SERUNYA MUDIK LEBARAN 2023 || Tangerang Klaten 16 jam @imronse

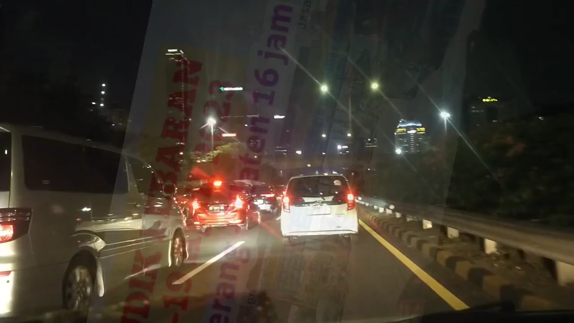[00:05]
Oh depan gedung DPR udah macet parah ya jadi teman-teman yang mau mudik hati-hati sudah mulai ngantri ngantri ya
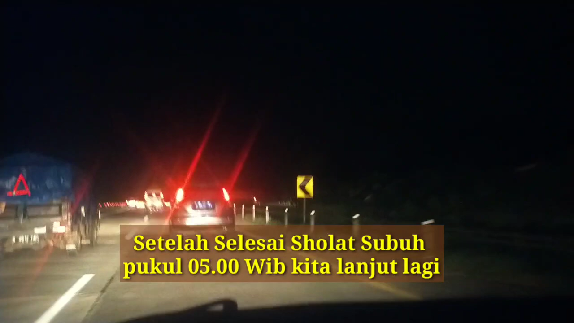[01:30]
beginilah kondisi arus mudik lebaran one way ya jadi dari kilometer 47 ya sudah diberlakukan one way tuh ya jalur yang di sebelah kanan tuh arah yang ke Jakarta ya
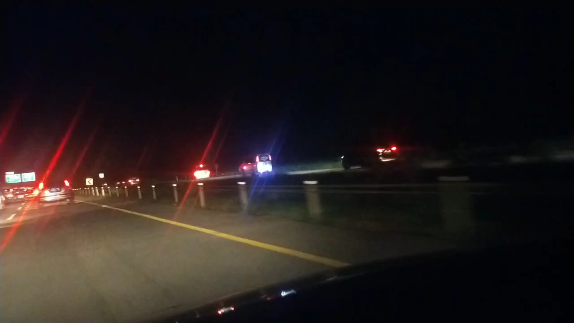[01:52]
kalau kita ini di jalur yang benar memang jalur tol arah Jawa Tengah ya Aura Semarang nah yang disana itu one way nya disana tuh ya jalur yang arah ke Jakarta ditutup dibuka untuk jalur ke Jawa Tengah semua ya Alhamdulillah tol sipali lancar
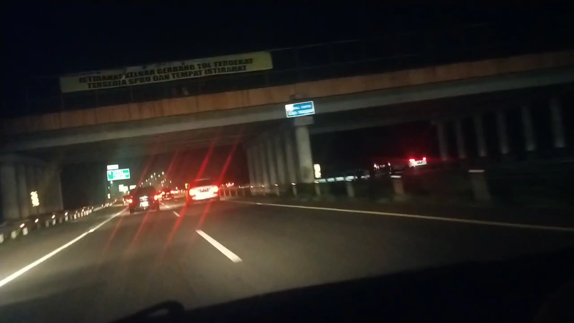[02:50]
lagi tuh tuh temen-temen ya kalau setiap hari jalan tol dua jalur dibuka semua seperti ini mantep temen-temen ya hahaha jadi usul ke pemerintah nih jadi begini harusnya nih bikin lagi bikin lagi tuh itu sebelahnya dua jalur seharusnya kan kita sudah tahu ya jadi penyebabnya kan jalan tolnya kurang lebar ya hahaha ini nyatanya kalau dilebarin begini Alhamdulillah lancar
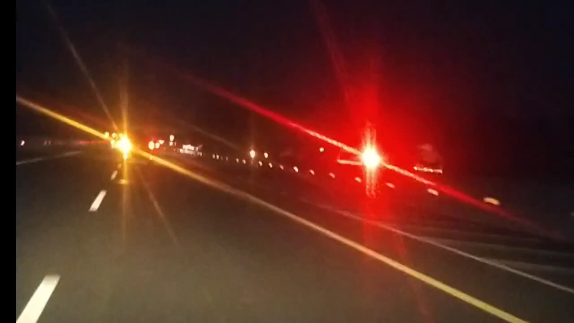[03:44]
Oh Pak Purkon sekarang udah lancar tuh ya pokoknya begitu kita lewat udahlah enggak lah disuruh lancar udah